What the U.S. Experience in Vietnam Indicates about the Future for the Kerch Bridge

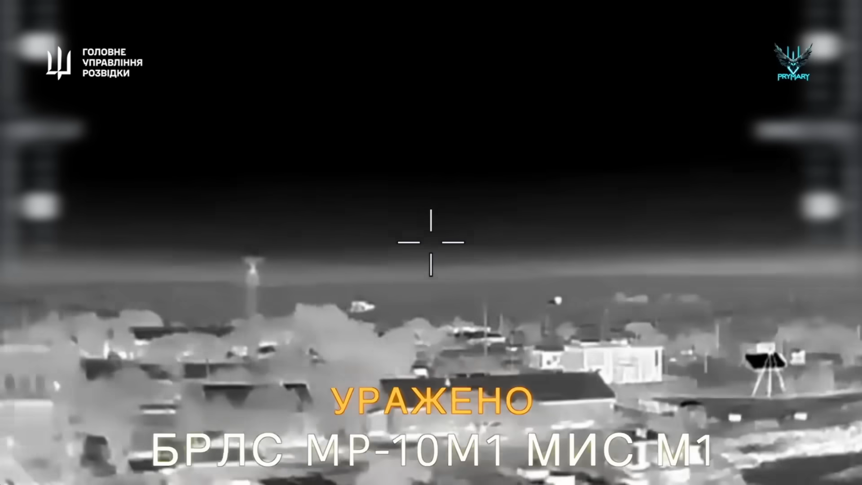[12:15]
and create windows of opportunity for future attacks by Ukraine against the Kerch Bridge.
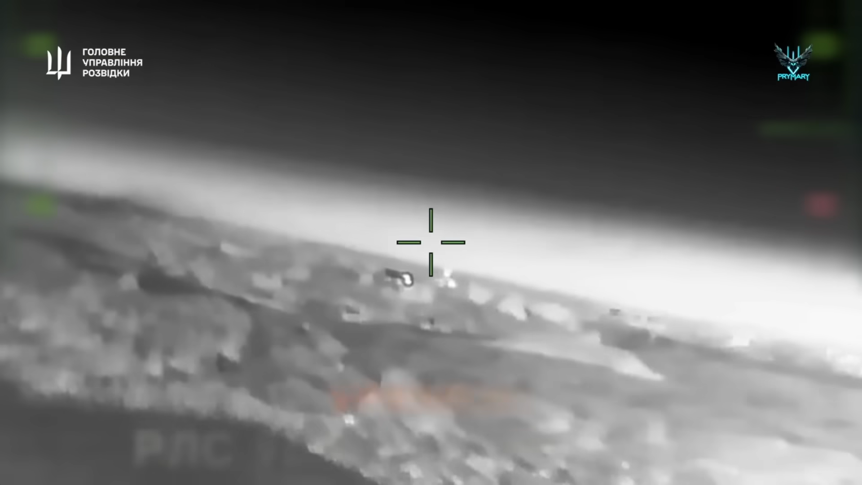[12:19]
So just one installation after the other being taken out.